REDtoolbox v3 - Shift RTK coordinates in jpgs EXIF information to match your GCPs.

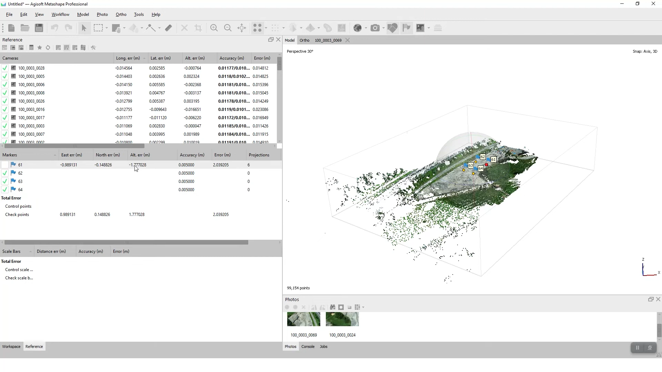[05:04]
If you ticked it, it's a kind of a preview, a curious preview. So we have 1.7 meters in altitude, almost 1 meter and 50 centimeters in northing. Okay, with this information, we will start Red Toolbox now. So Red Toolbox, in version 3.9, there are two main workflows.
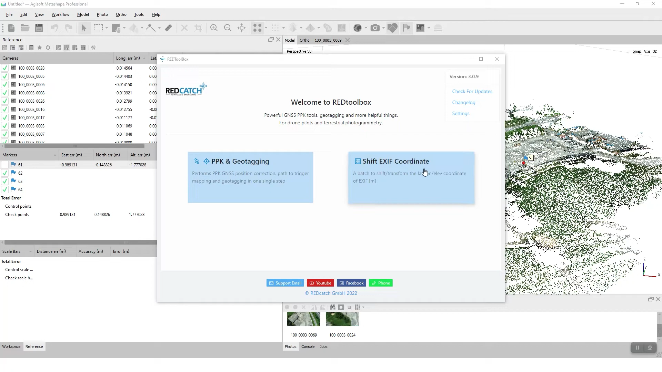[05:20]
One is the shift-exif coordinate workflow.
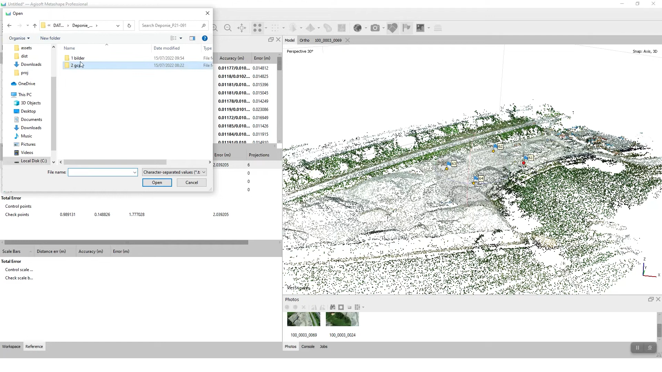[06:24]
so image folder, this is the new subfolder created, and the raw text file. Choose the right columns to import it, wgs84 as coordinate system.
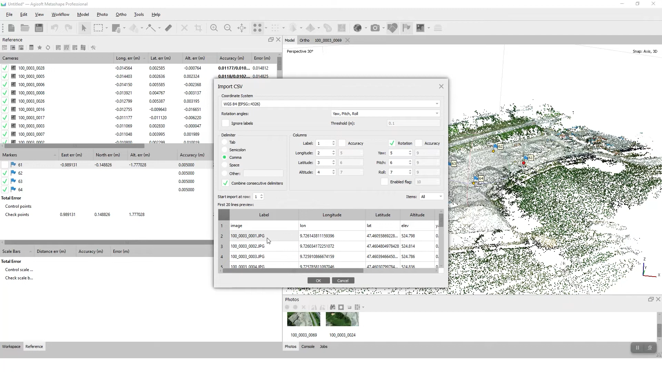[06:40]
And you see that the new coordinates will be applied to the JPEG files. Okay, there is a none for the GCPs now, because every time you import new coordinates, Agisoft is mixing up or messing up the coordinates. You have to rearrange the coordinate system for the markers, for the camera, and for the project.
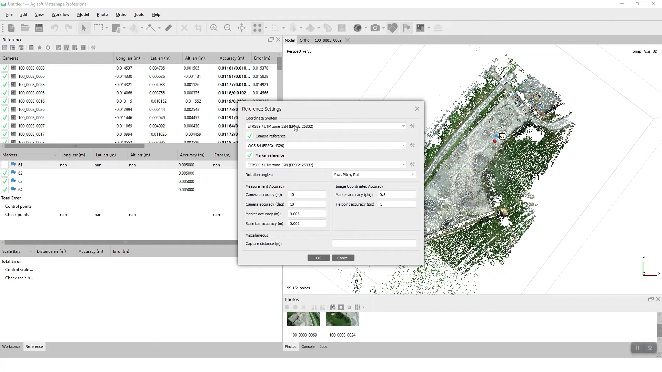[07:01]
Hit OK, and you will see that the first GCP is now matched perfectly. You can check by selecting or clicking marking the other GCPs in the project on the other images and see how big the errors will be.